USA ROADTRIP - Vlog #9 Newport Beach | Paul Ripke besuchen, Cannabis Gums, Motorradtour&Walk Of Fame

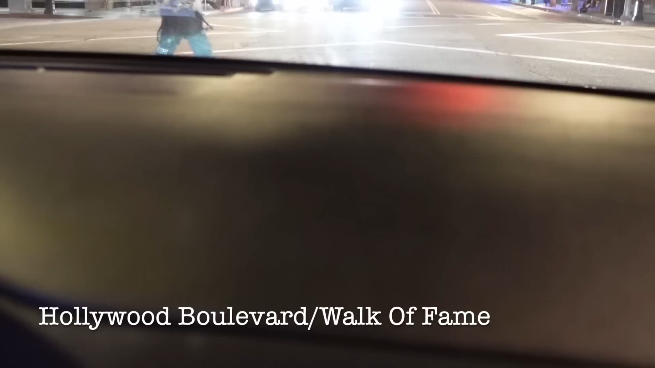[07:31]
Kinder sind auch Menschen zu filmen.
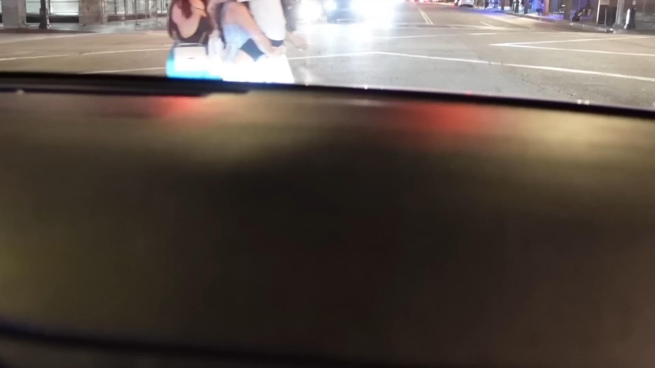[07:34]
Es ist, verhält sich nämlich folgendermaßen. Ich erkläre es gleich. Einmal genießen Sie den Ausblick bitte.
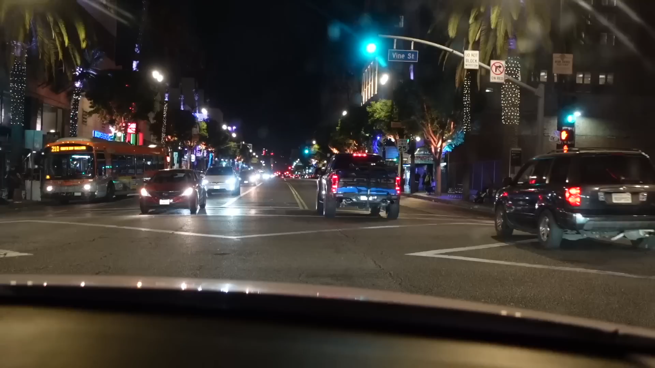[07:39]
Schauen Sie hier. Da sind noch Sterne zu sehen vom Walk of Fame. So sehen sie aus.